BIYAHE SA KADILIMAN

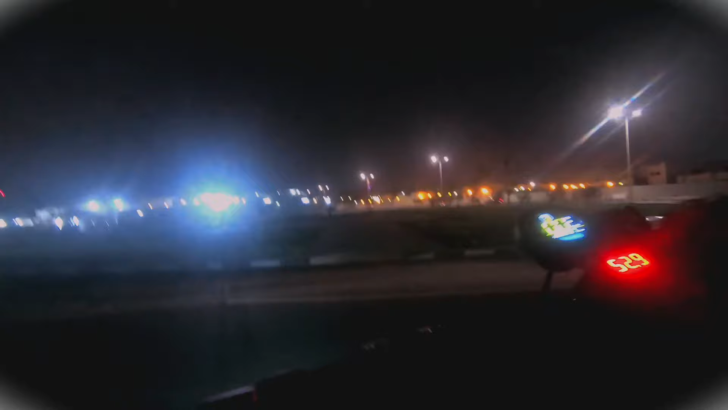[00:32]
Biyahe sa kadiliman. Iyan tayo. Ay sarap.
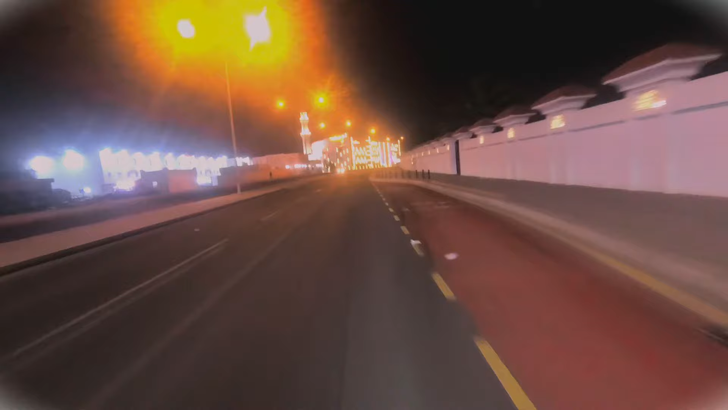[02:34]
Time check. 12 PM. Ala, ala. Malubak. Malubak ang daan. Kinulang yata ang semento.
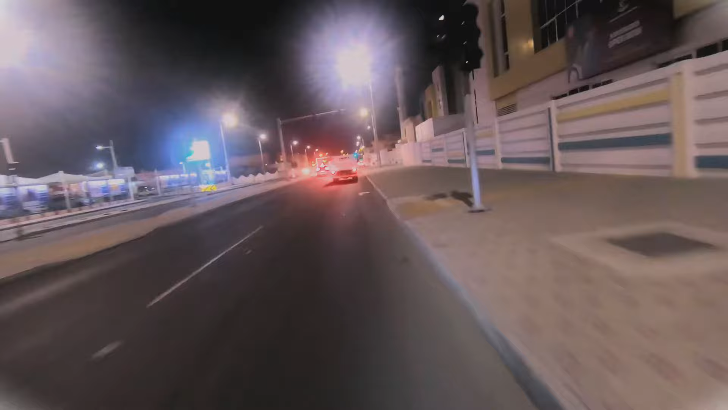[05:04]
Delikado yun ah. Delikadong biyahe yun ah. Uy, pasok. Sayang yung green light to. Bagal eh. Bagal na may sakyan na to. Green light, hahabulin natin eh. Huwag kang pepreno ha. Nakasunod ako sa'yo. Huwag kang pepreno. Matagal pa yan. Huwag kang magre-red. Sige lang.
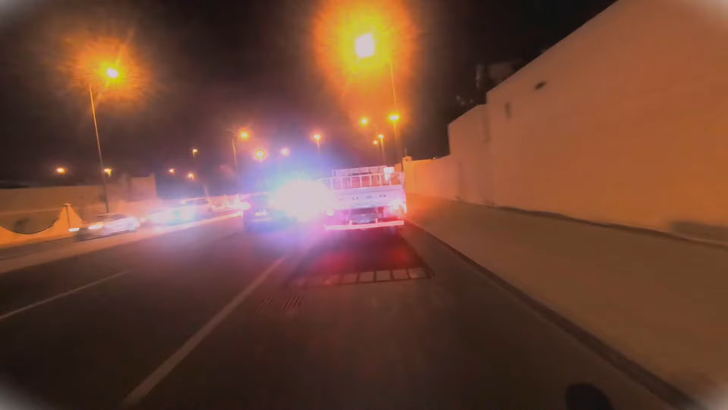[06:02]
Para mabilis, mahaba yan. Hindi kaya. Easy. No, hindi mabilis.
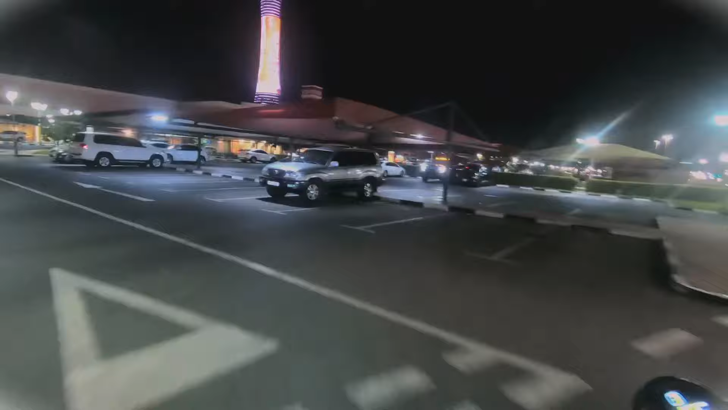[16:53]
Masuk tayo dito. Bakit yung telepono? Hindi ba niya alam na habang nag-drive bawal mag-telepono? Oh, utos ang utos si driver eh.
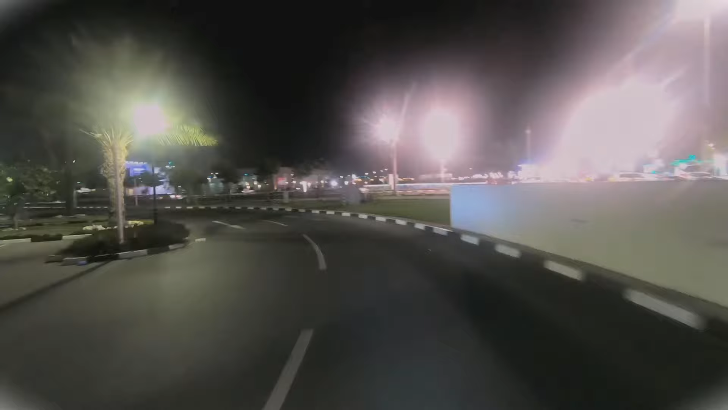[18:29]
Ganyan eh, yung torch. Yon! Kita niyo yung torch na yan, oh! Ang ganda! Gabing madilim! Napakasarap naman!
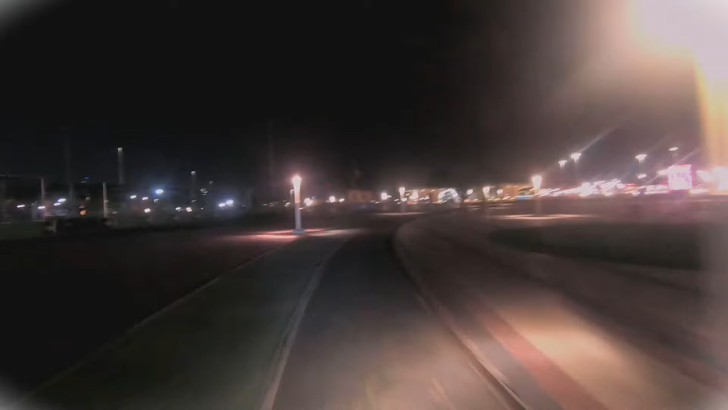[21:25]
Hoy! Khalifa Stadium. Tingnan, Khalifa Stadium 'yan. Dito na tayo papasok sa ano. Sa may metro. Yan, pasok na tayo sa metro. Biyahe dito. Parang medyo maganda-ganda.
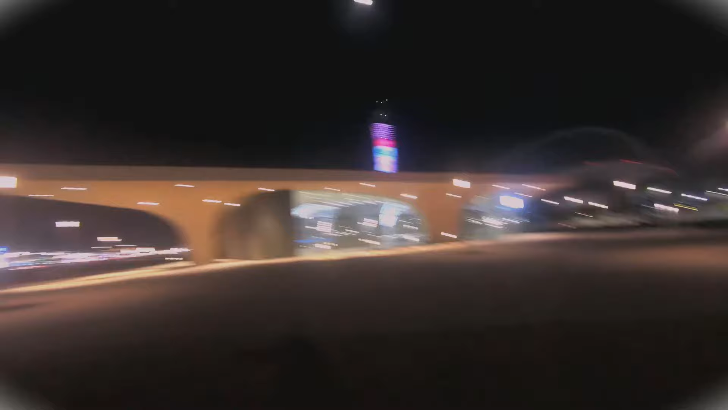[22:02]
Yan. Ikot-ikot lang. Ito kaganda lang sa ride sa gabi.
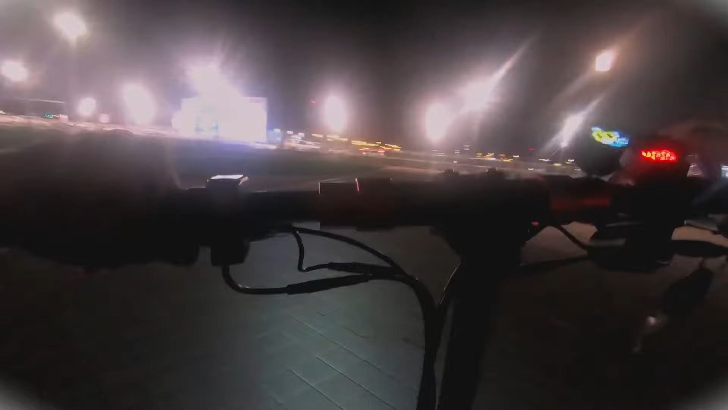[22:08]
Kasi maganda yung mga ano, makikita mo yung mga ganda ng liwanag. Liwanag lang. Liwanag ng mga ilaw. Sa umaga naman, makikita mo talagang tunay na itsura ng kapalig. Kasi usually naman dito sa Qatar ano tawag dito. Dito naman sa Qatar maganda yung ano gabi.
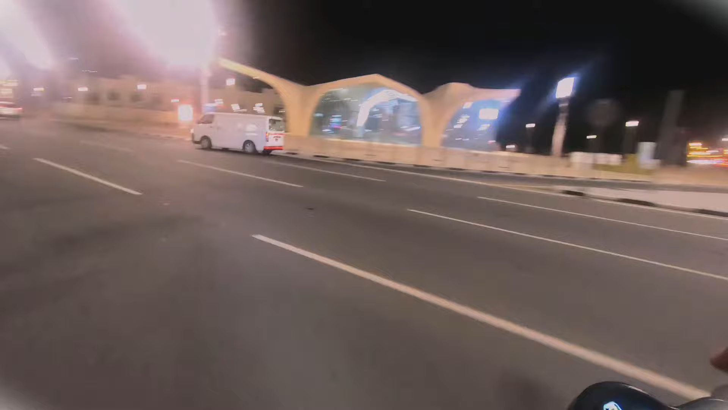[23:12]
Tayo konti lang naman ng ano eh. Dito tayo lumiko sa dulo. Uy, ang luwag. Kontrolado ako ng hangin eh. Grabe itong hangin na to.
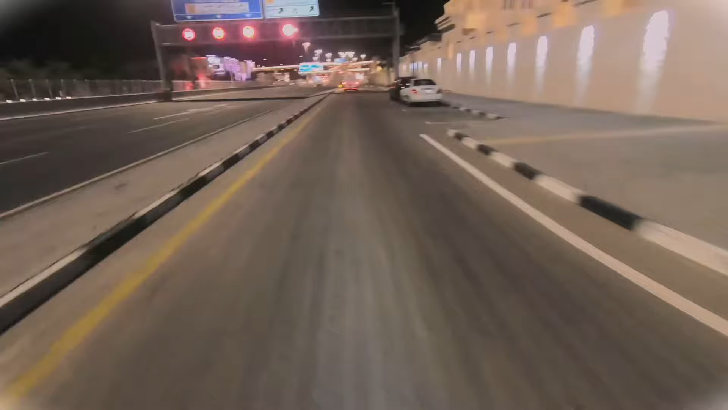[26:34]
Close van, ano kayang, ano nito, karga. Lamang, bulaklak. Eh, kay sarap. Ay, lako po. Yung tiradang lupit eh. Mga tiradang kumikimbot ang kwitan eh. Na sobrang bilis. Yeah! May mahabol pala sa likod ko. Hindi ko alam.
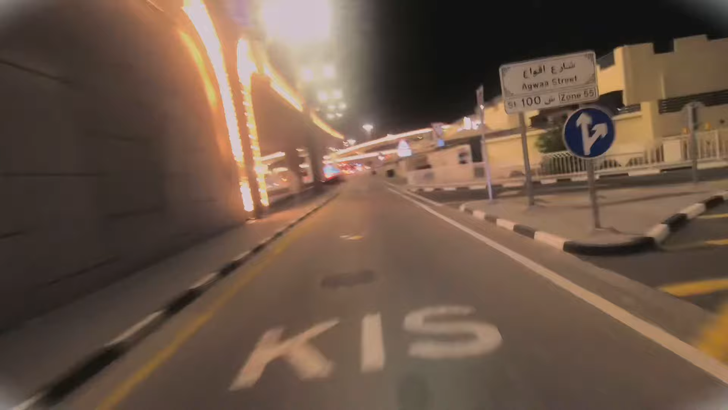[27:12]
What a shot, man! Kailangan kong umabot hanggang doon. Ahabulat. Ayan na, green na. Nakuko, green na siya. Kailangan naman natin yung kuko doon. Matagal kasi yung ganyan, matagal yun. Matagal lang naman yung kuko lang. Kailangan natin yan. Dali.
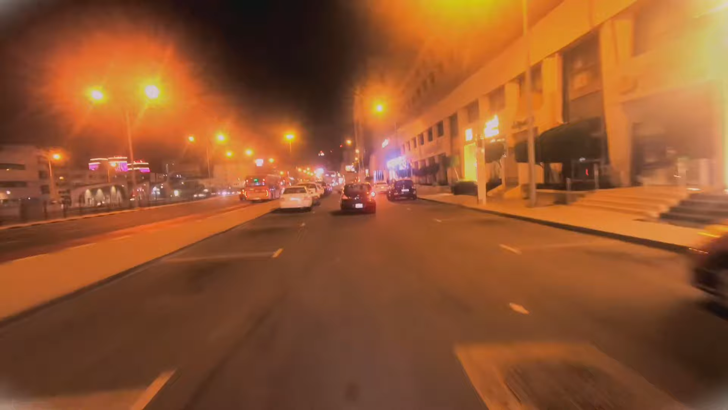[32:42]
ating bahay. Ano kaya kung ano yun, ano? Nabutas sigla. Ano kaya bigla nabutas yung kanal pagdaan ko? Tingin muna tayo. Ba may sasakyan eh. Ayun. Yun. Green.
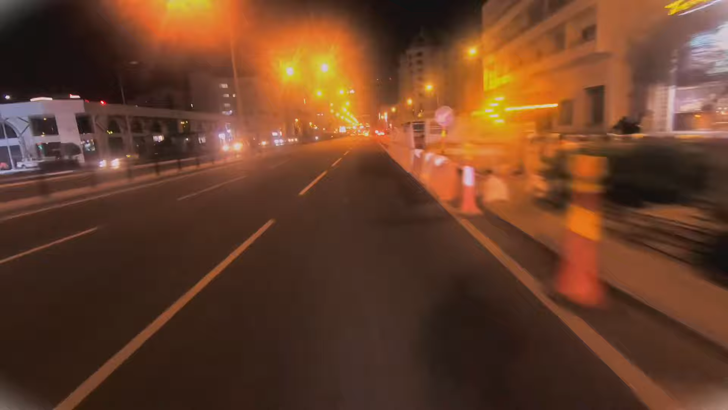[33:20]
Mag-bread na ulit. Ayan na naman tayo eh. Kontropela tayo eh. Kontropela. Bago din ha. Nakakangalay din ha. Nakangalay din mag ano.